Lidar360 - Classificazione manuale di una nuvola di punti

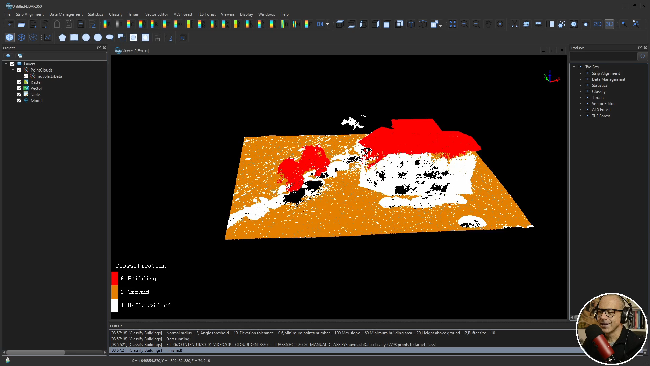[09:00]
di dire al software guarda tutto quello che stacca dal terreno fino a un metro, due metri tre metri, cinque metri classificano all'interno di una classe ci sono una serie di algoritmi di classificazione automatica semi-automatica dentro l'IDA 360 che sono molto interessanti ma in questa fase vorrei farti vedere come procedere con una classificazione manuale andando a limare tutta quella che è la parte legata a quello che è rimasto fuori dagli algoritmi automatici per portarti poi alla classificazione completa di questa porzione della nuvola di punti
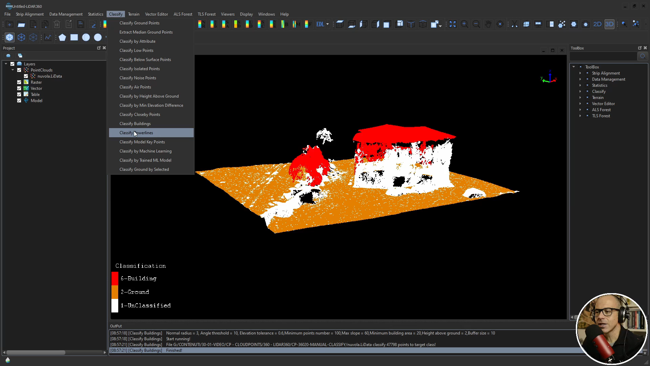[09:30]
allora il principio che c'è dietro è quello di lavorare sulla base di sezioni quindi sezionare la nuvola di punti e muoverti lungo la nuvola di punti sezione per sezione per dire al software guarda che questi punti che tu mi hai classificato come edificio non sono edificio ma sono alta vegetazione oppure questi punti che non mi hai ancora classificato mettili all'interno della classe
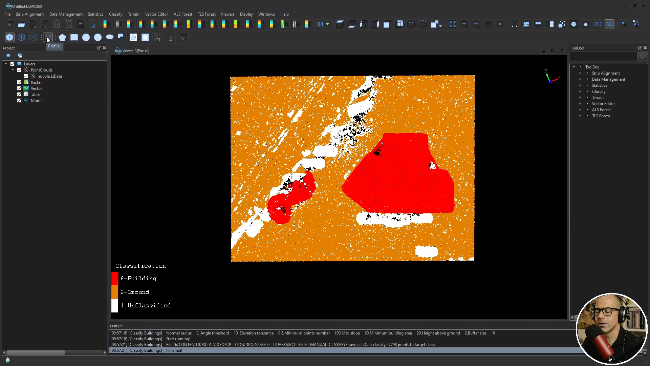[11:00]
l'analisi su base di sezione la trovi qua quindi utilizzi lo strumento profile ok? cliccando sullo strumento profile lui cosa ti fa?
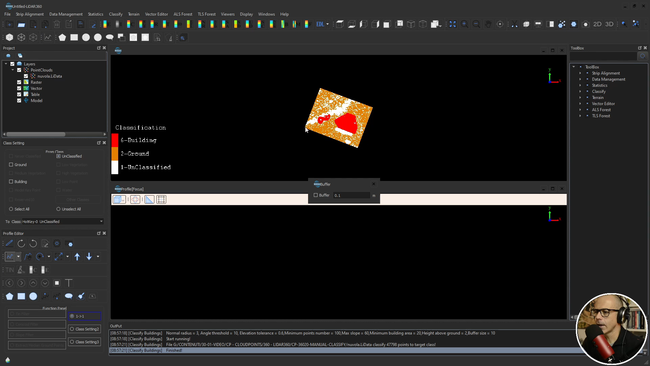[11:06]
ti splitta la finestra in due parti e nella parte superiore ti fa vedere la vista dall'alto la vista planimetrica la vista 2D nella parte inferiore ops mi è partito il buffer nella parte inferiore ti farà vedere quella che è la sezione è attivo lo strumento di tracciamento
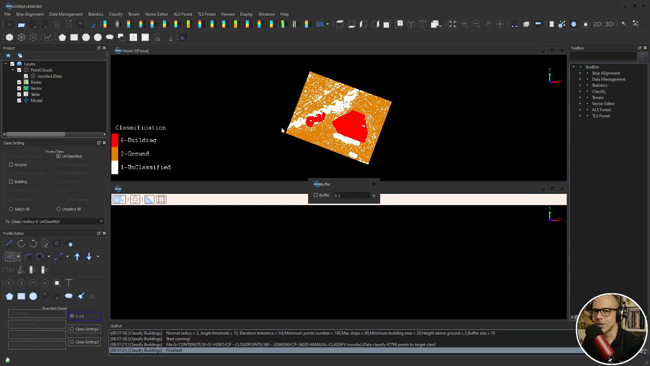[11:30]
della sezione per cui tu puoi iniziare da una parte quindi si tratta di scegliere fondamentalmente un andamento la direzione di propagazione di quelle che saranno le sezioni e individuare la prima sezione della serie per poi muoverti ortogonalmente passando in rassegna tutta la nuvola di punti hai attivo lo strumento di sezione quindi fai un click in un punto e ad esempio che io voglio utilizzare questa direzione vedi che a seconda di dove mi sposto diciamo che il segmento il secondo vertice del segmento mi individua la traccia della sezione e lui automaticamente mi fa vedere anche la semiretta ortogonale a questo
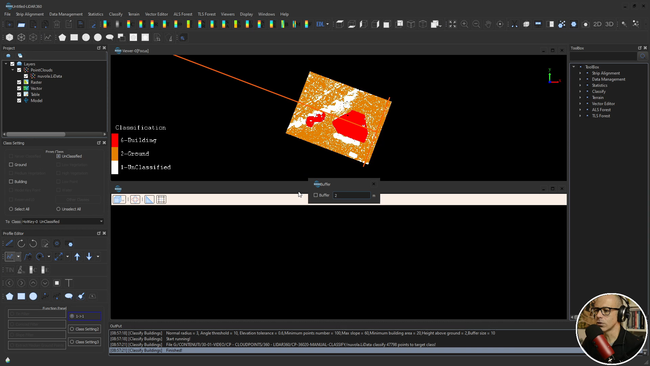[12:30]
devo individuare qual è il buffer gli dico buffer ad esempio 2 vediamo che cosa succede con un buffer di 2 ecco mi fa vedere quanto quanta parte della nuvola di punti viene presa a cavallo di questa sezione con un buffer di 2 metri
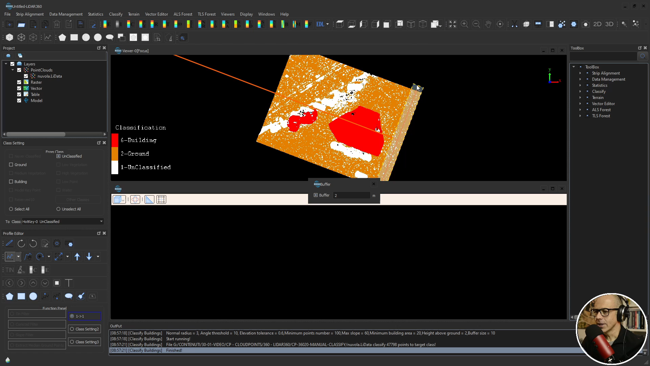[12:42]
gli do ok e qui sotto vedo il il profilo cioè tutto quello che è compreso all'interno di questa nuvola di punti di buffer 2 volendo potrei cambiare potrei abbassarlo questo buffer e lui ha stretto vedi che lui ha stretto un po' questa questa fettina se lo riporto se lo esagero lo porto a 5 vedi che questa
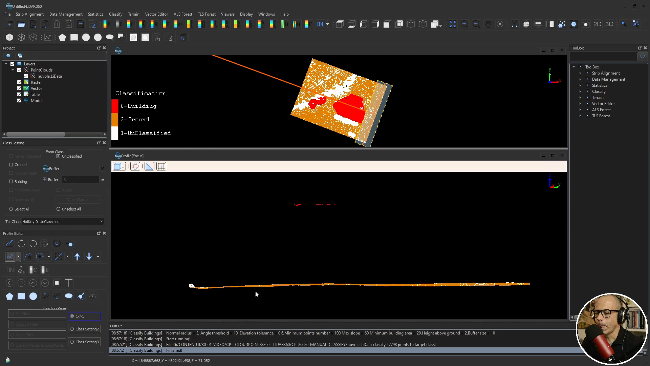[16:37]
secondo delle passate diverse ognuno poi ha il suo modo per lavorare per editare le nuvole di punti ora direi che questa sezione tutto sommato va bene passo alla sezione successiva quindi vado avanti e qui dentro vedi che ci sono dei punti che il software mi ha classificato come edificio e va bene ci sono dei punti che non sono stati classificati come edificio e vorrei classificarli come edificio sono questi bianchi e poi ci sono delle macchine che sono parcheggiate qua e vorrei dargli una classificazione specifica sulle auto allora a questo punto quello che devi fare è lavorare con i parametri
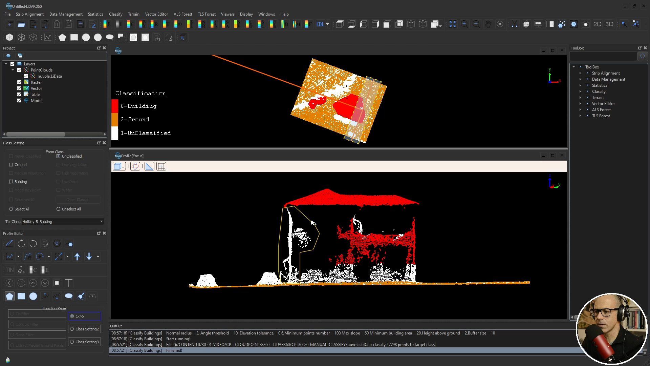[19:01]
di selezione poligonale quindi potrei selezionare utilizzando lo strumento di selezione poligonale i punti che fanno parte di questo edificio la faccio fino a un certo punto perché vorrei farti vedere anche altri strumenti di selezione per esempio prendo dentro tutto quanto doppio clic lui automaticamente da bianco diventa rosso cosa vuol dire che da unclassified sono diventati punti degli edifici oppure puoi scegliere lo strumento di selezione rettangolare quindi click sul primo punto doppio clic e lui tutto quello che è all'interno te lo fa diventare rosso in questo caso te lo porta verso la classe di definizione puoi scegliere più classi sorgenti quindi più classi di partenza quindi potrai scegliere sia building
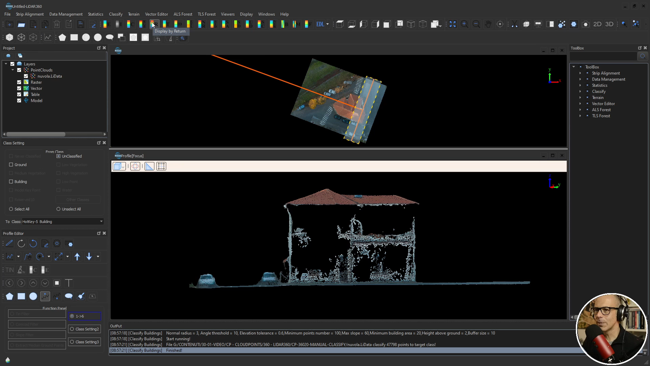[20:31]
fanno parte in questo caso so che sono auto perché le ho viste nella nuvola RGB erano parcheggiate qua puoi sempre spostarti nella nuvola RGB quindi ricorda che l'informazione del colore c'è sempre quindi se ti serve l'informazione del colore per sapere che cosa stai guardando è assolutamente importantissimo poter switchare da una parte all'altra ritorno alla classificazione queste auto le voglio spostare in una classe a parte classe a parte che in questo caso io non ho non ho definito però avrei potuto magari poi se avanza un po' di tempo lo vediamo alla fine ci sono vedi queste classi hotkey da 0 a 9
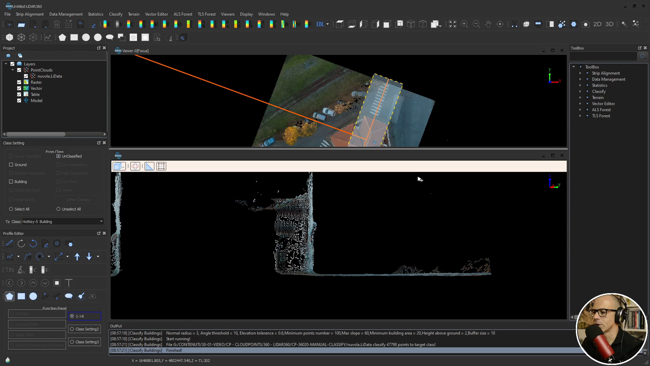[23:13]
ad essere qualcosa che si stacca dal terreno che non è terreno non è auto non è vegetazione alta non sono alberi allora posso attribuire a questi punti la classe
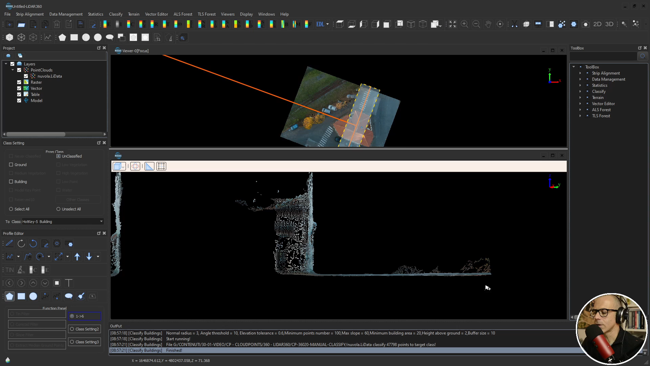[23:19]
bassa o medium vegetation ci sono alcune classi di vegetazione dentro lì da 360 e col solito principio li seleziono e gli attribuisco quelle classi ritorno alla vista classe
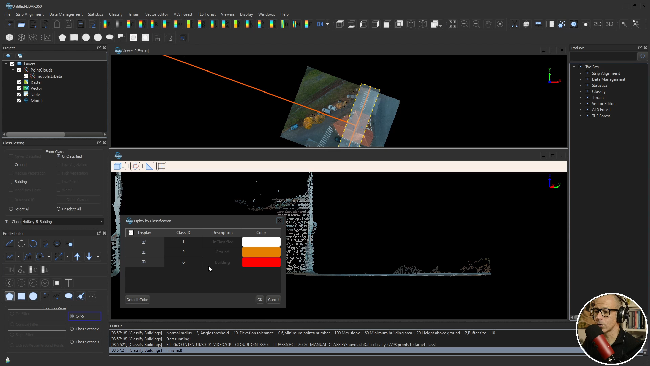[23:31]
ok gli dico di andare da from class unclassified to class low vegetation seleziono questi punti con lo strumento line above di nuovo vado un po' veloce
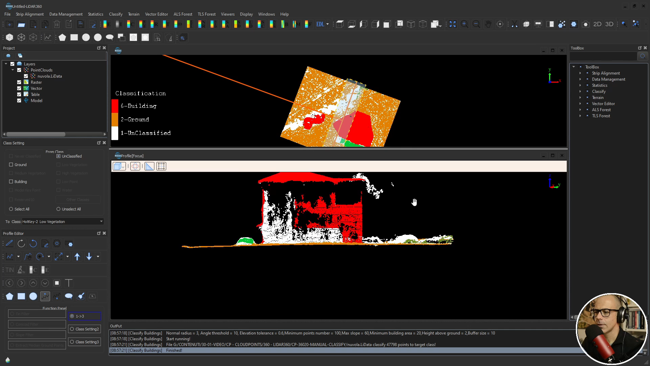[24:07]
e questi punti vengono fatti vengono portati dentro la classe low vegetation qui ho finito vado avanti e niente se è soltanto da continuare per questo che ho utilizzato un buffer di 5 metri perché altrimenti ci avrei messo un po' troppo per gli standard di questo video low vegetation ora qui incominciano a complicarsi un po' le cose perché qui dietro c'è un po' di salita qui dietro c'è un po' di di terreno che sale quindi non siamo più sul solito livello potrebbe valere la pena invertire eventualmente l'andamento della sezione quindi utilizzare una direzione di questo tipo per trattare questi punti
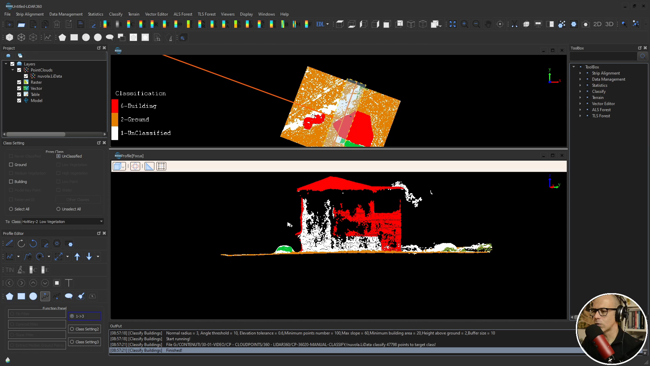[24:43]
quindi quello che si potrebbe fare è continuare a lavorare sul building e sulle auto in questa zona e poi eventualmente switchare cambiare la direzione di propagazione delle sezioni per trattare questa parte quindi facciamo così
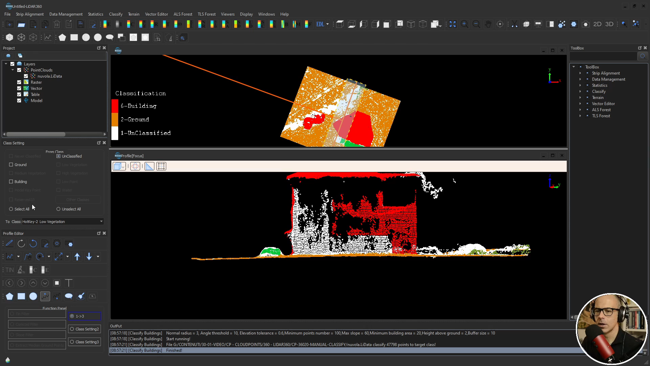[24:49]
passiamo da unclassified a building con una selezione poligonale quindi seleziono questi punti devo stare attento a non selezionare questi punti qui
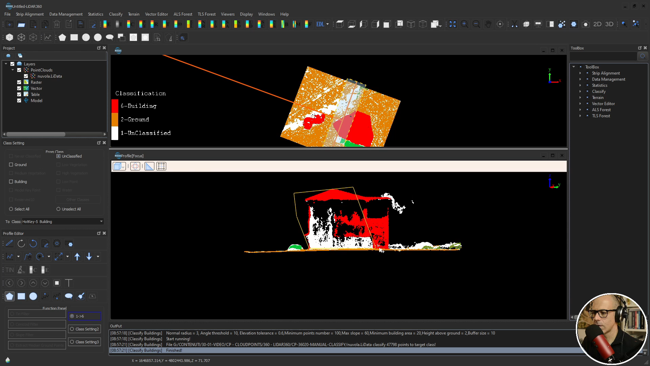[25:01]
perché questa è vegetazione quindi questi diventano building questi sono auto forse building c'è anche questa parte qua in basso
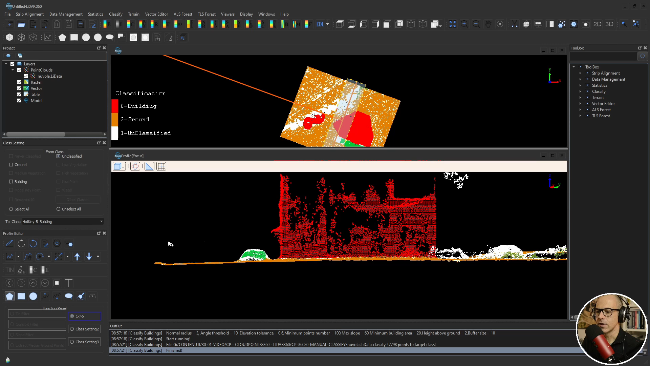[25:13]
questi diventano auto quindi da unclassified a reserve 13 in realtà avrei dovuto utilizzare reserve 10 perché reserve 13 non me la mette tra le hotkey vabbè ma non c'è problema possiamo tranquillamente poi fare un modo un po' più veloce dopo la stiamo su reserve 13 ok non classifico questa parte perché se classificassi questa parte
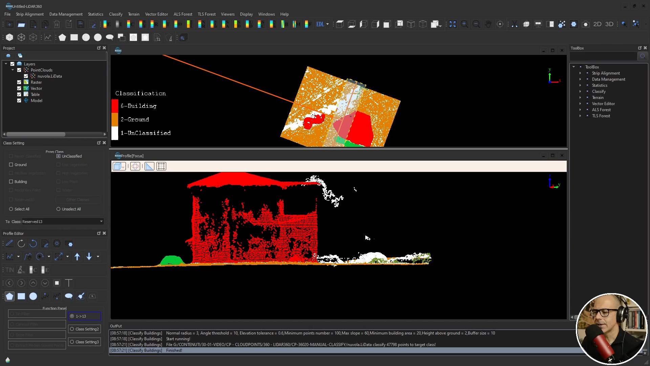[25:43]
rischierei di prendere punti di cui non sono molto sicuro perché vedi che qua dietro c'è il terreno perché il terreno qua
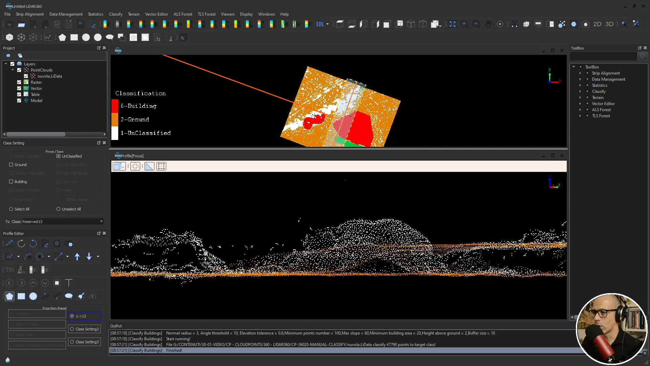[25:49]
dietro sale si alza un pochino ma davanti ho un livello un po' più basso per cui ha più senso in questo caso spostarmi e cambiare la direzione di propagazione delle sezioni andiamo avanti in questo
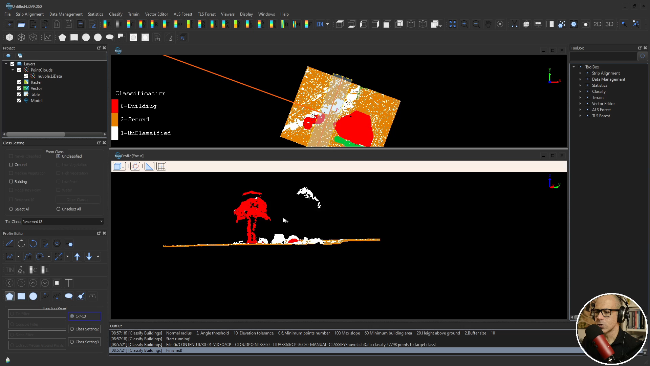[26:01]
caso quindi finiamo questa direzione ma sono abbastanza convinto che in questa direzione non debba più metterci niente in realtà qui si c'è l'edificio ok
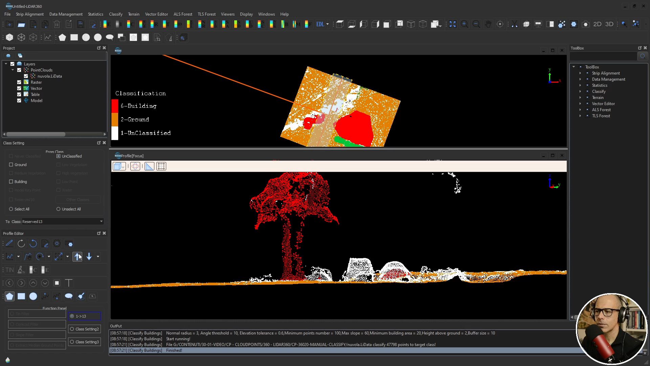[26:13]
vado avanti fino in fondo a questo punto quello che voglio fare è
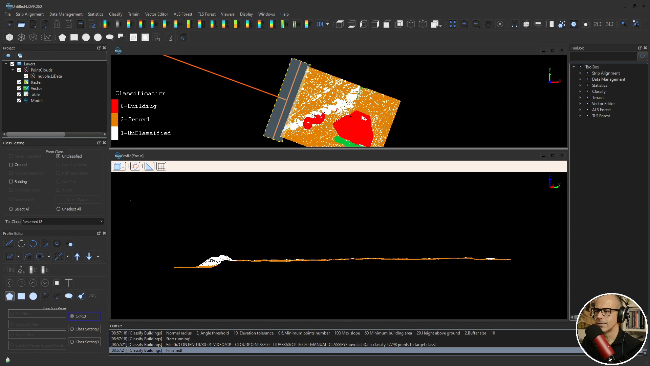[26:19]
definire una nuova direzione di andamento delle sezioni per poter individuare per poter classificare meglio questa parte e la direzione migliore mi sembra che sia questa quella che va
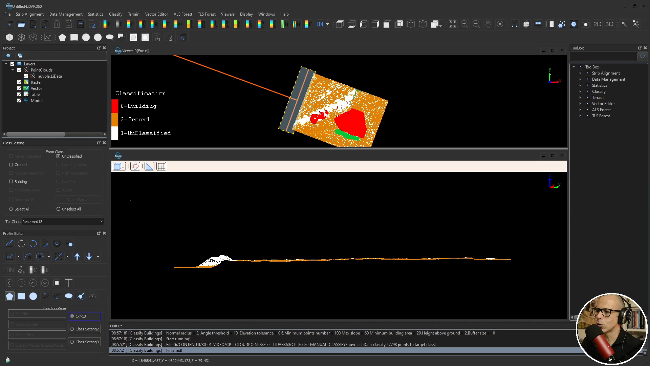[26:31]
ortogonale che va lungo questa direzione che poi se vado nella nuvola RGB